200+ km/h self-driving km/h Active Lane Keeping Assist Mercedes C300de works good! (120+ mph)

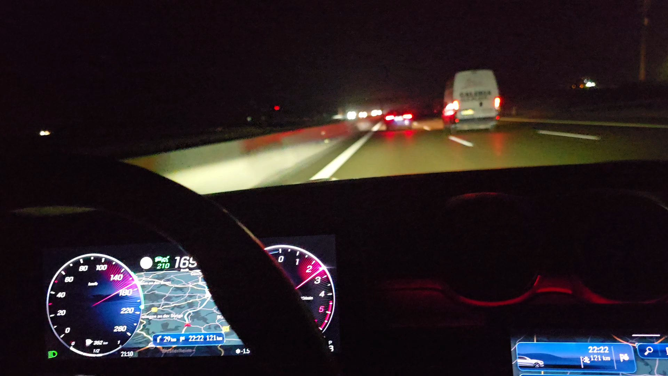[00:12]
The cars are getting overtaken at 200 kmph by a computer. It's a real feeling to have like a nutcase driving a car, which is the autopilot. I mean, when the curves are not too sharp, then it's okay, like this.